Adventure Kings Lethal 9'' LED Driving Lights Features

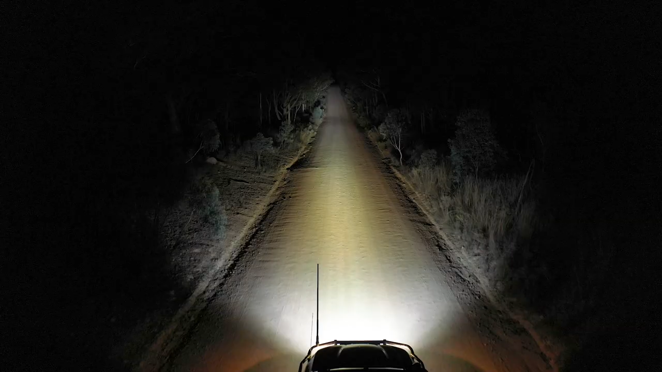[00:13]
These things have an amazing combination of both spot and flood light.